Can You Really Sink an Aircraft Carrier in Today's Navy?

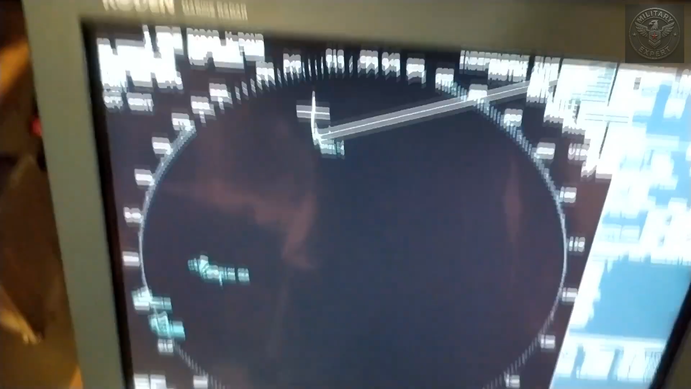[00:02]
A massive object appears on radar. A U.S.
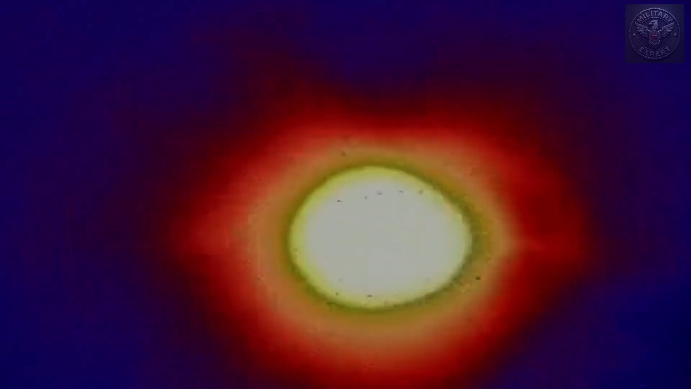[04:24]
They lock on. They fire. It doesn't get through.